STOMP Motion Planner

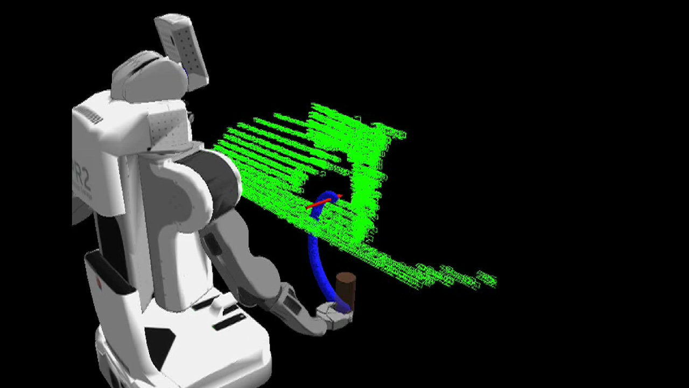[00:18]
In the video, you'll see the PR2 using this planner as part of the grasping pipeline.
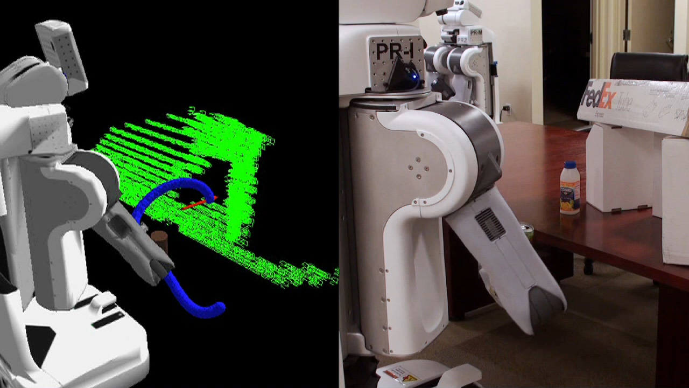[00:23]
The robot executes smooth motions that are collision-free and also satisfy
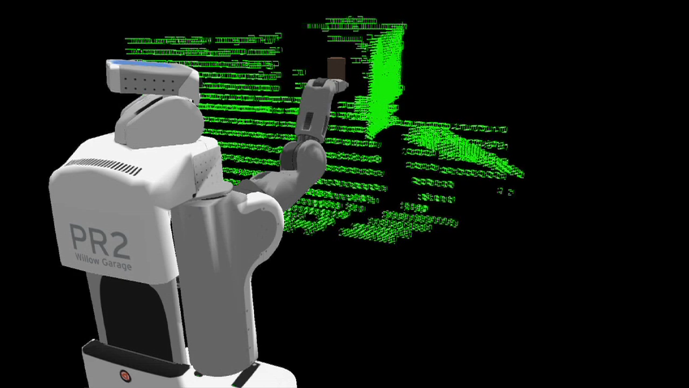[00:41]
Collision-free paths are obtained by optimizing a cost function that penalizes collisions with the environment.